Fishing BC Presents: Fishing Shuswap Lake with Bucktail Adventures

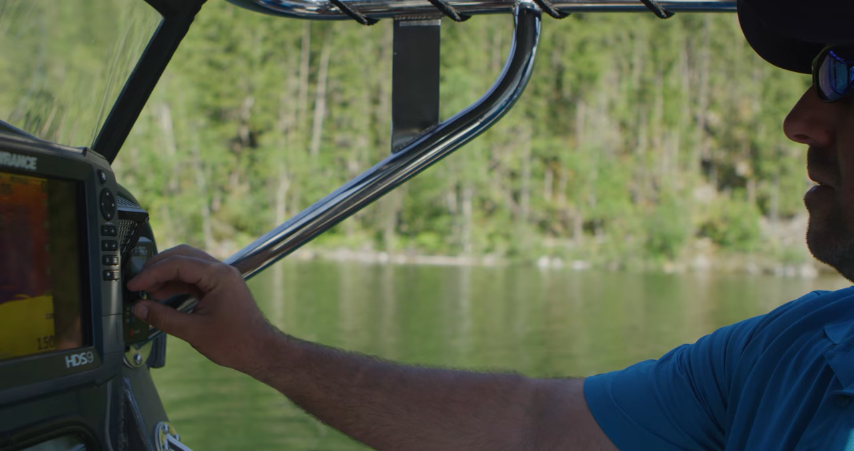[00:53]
You know, the fish finders, we can see where the fish are living, different thermoclines, temperatures in the water that they want to live at.